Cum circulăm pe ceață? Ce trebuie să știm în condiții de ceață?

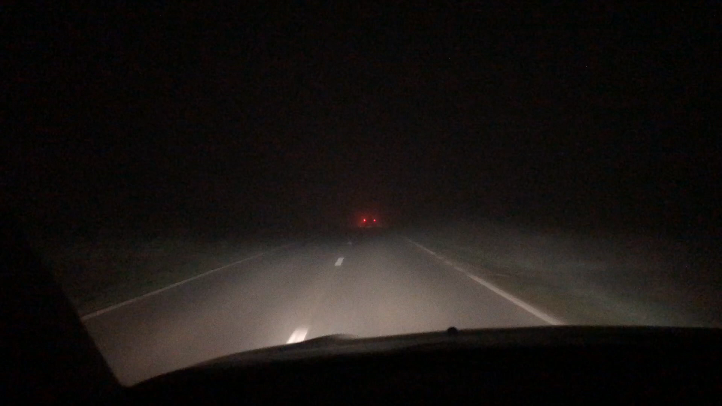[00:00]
Salutare, bine v-am regăsit, profit de seara asta de toamnă cu ceață, să vorbesc despre topicul acesta pe care l-ați solicitat în comentarii. Fiind cu casca în oreche, am auzit un raport de la Waze care spunea, atenție, ceață densă în față cu vizibilitate sub 100 de metri și repede am scos echipamentul să pot filma. Dacă l-auziți pe Răzvan, pe micuțul meu în spate, să știți că vă salută și vă mulțumește că mă urmăriți.